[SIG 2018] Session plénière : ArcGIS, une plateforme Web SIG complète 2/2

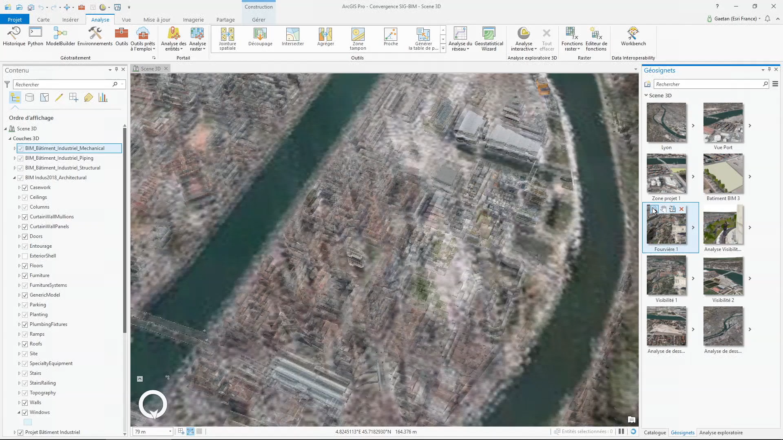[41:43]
qui est un point de vue assez remarquable.
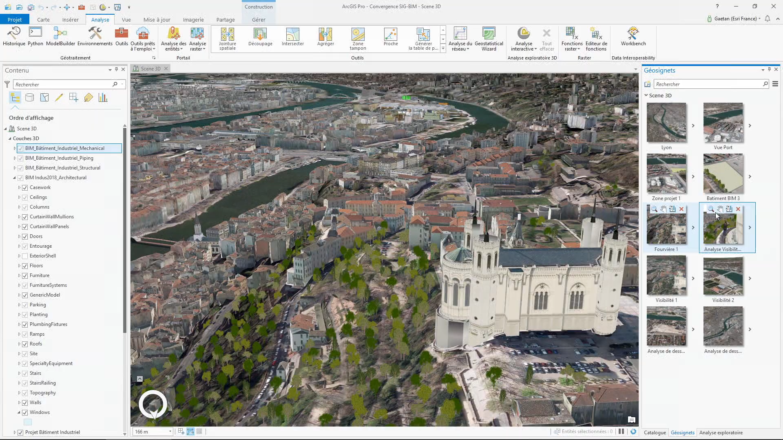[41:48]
Et en particulier, nous allons nous cadrer sur ce point de vue, matérialisé par mon petit photographe ici.
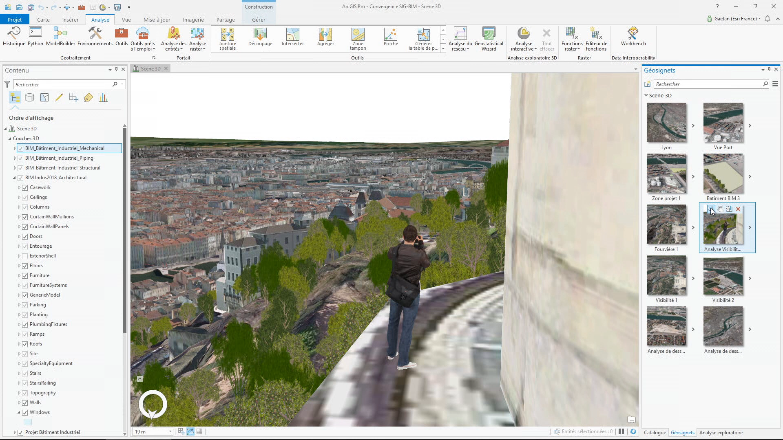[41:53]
Et je vais utiliser une autre fonction récente aussi d'ArcGIS Pro, qui permet de calculer les champs de vision. Je vais sélectionner mon point d'observation et lancer le calcul.
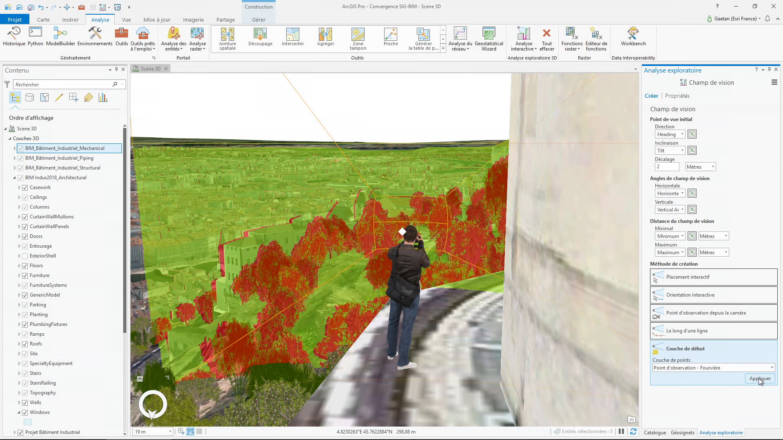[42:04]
Vous voyez que c'est instantané. Ce calcul, il me donne quoi? Il me donne en fait en vert les zones qui sont visibles depuis ce point de vue, et en rouge, les zones qui ne sont pas visibles.
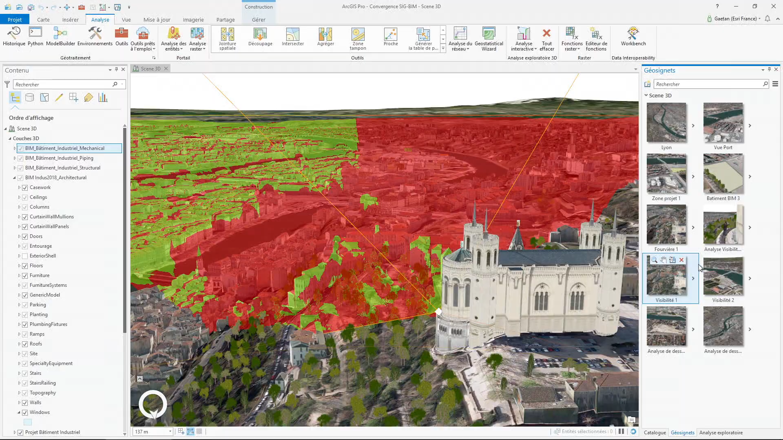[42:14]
Alors on va retourner sur nos deux ouvrages, et on s'aperçoit que le pont est effectivement complètement visible, il est en vert, alors que le bâtiment industriel, seul le toit sera visible de ce point de vue.
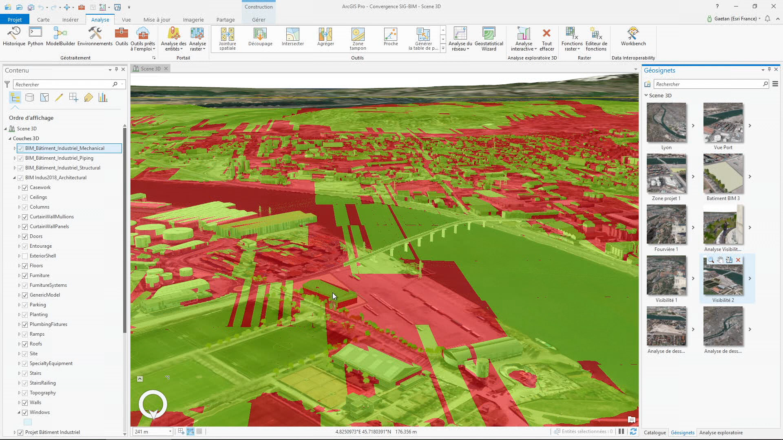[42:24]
Dernier exemple d'analyse, de l'autre côté du pont,